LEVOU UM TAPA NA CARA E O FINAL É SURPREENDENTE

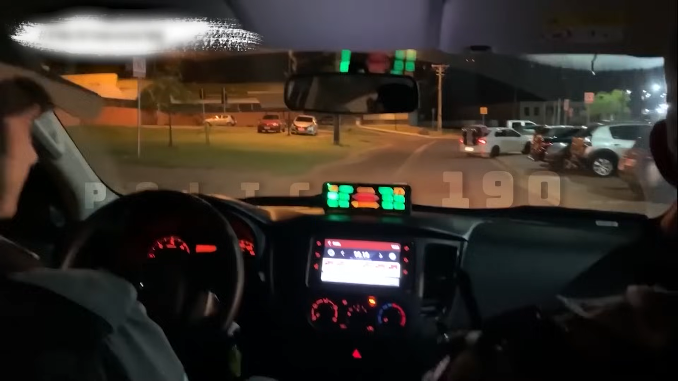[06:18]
e a polícia militar tenta coibir com as suas rádio-patrulha.
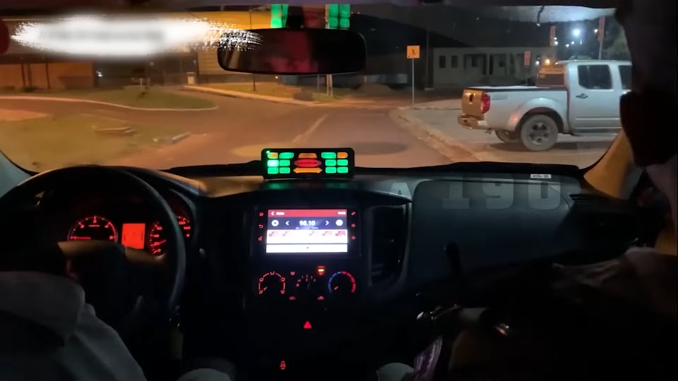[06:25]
Hoje está tranquilo, pouca gente. Vamos ali no final. Lá no final eles no geral se reúnem ali.
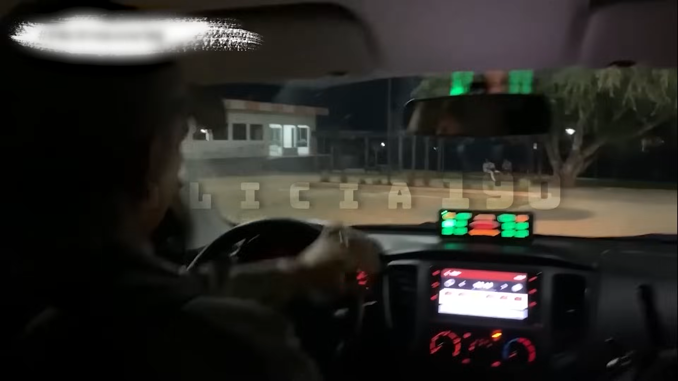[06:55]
Tem dois ali para abordar. Atenção. Aí, tá bom.